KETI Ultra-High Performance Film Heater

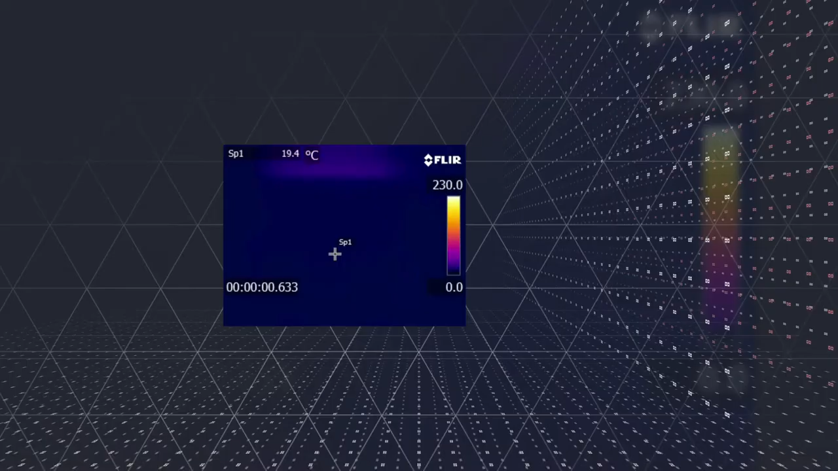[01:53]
On screen: spot 19.4°C
By applying high-conductivity paint made of nanocarbons, it has an excellent heat radiation effect.
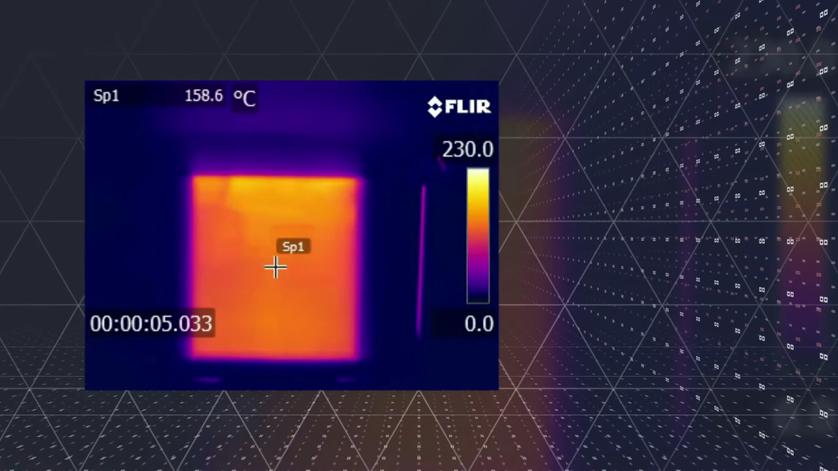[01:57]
On screen: spot 158.6°C
It can be driven at low voltage and low power.
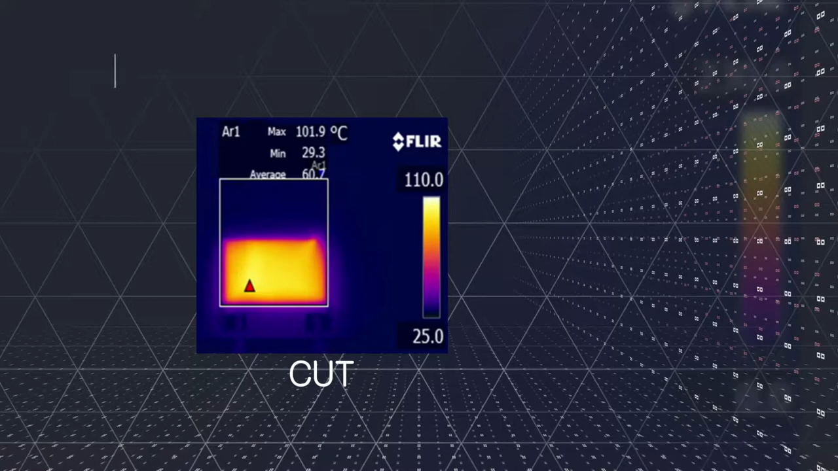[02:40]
On screen: max 101.9°C
One of the advantages of this technology is that even if the film heater is crushed, torn,
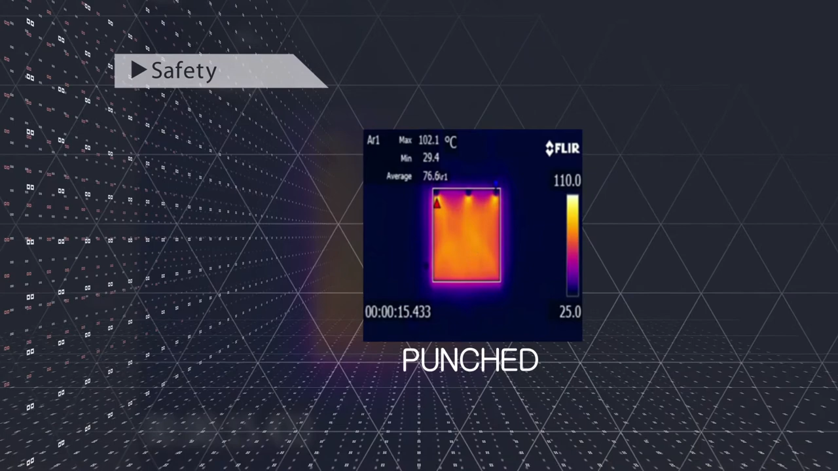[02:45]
On screen: max 102.1°C
or punctured, no arc or fire occurs, safety ensured.